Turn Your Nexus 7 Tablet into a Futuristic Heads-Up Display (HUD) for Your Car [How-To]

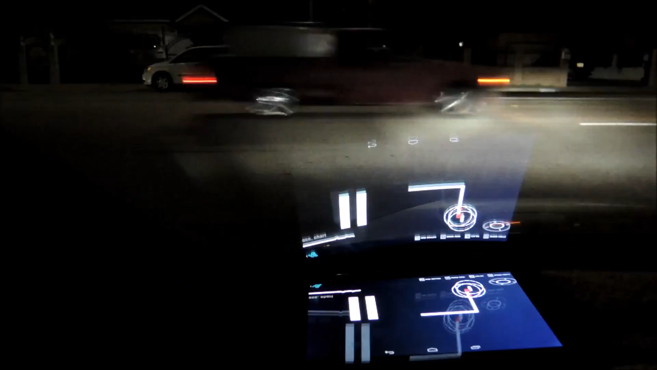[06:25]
So here's a little demonstration of the app so you guys can see what it looks like.
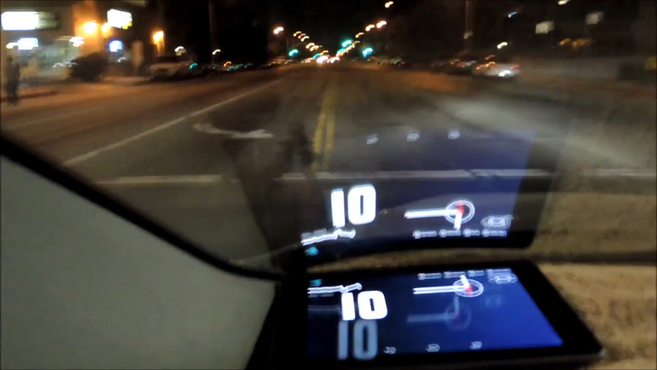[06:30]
This is the HUD that I custom built, showing speed and navigation directions. The speedometer is very accurate. It's right on par with the speedometer in my car. And you'll see directions just pop up every time I need to make a turn.